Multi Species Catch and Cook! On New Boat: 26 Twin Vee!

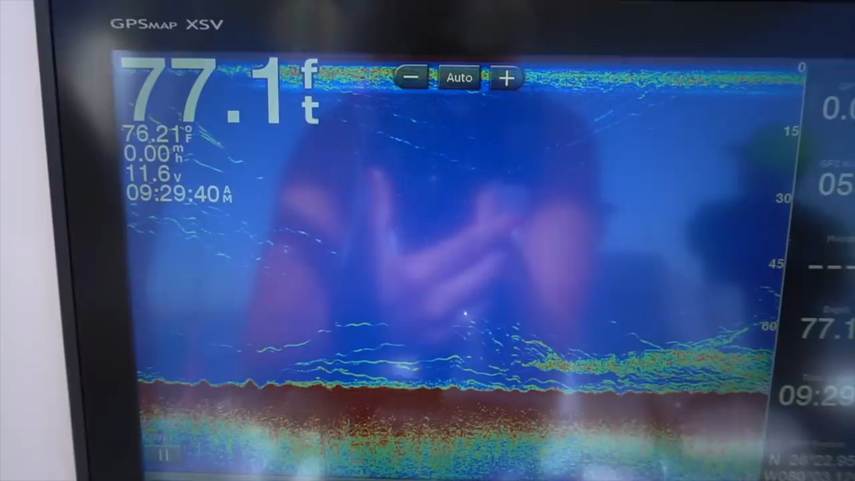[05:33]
On screen: depth 77.1 ft, speed 0.00 mph
There's actually a giant school of blue runners under the boat. Yeah. There we go. Matt got a yellowtail. Yep. Oh yeah.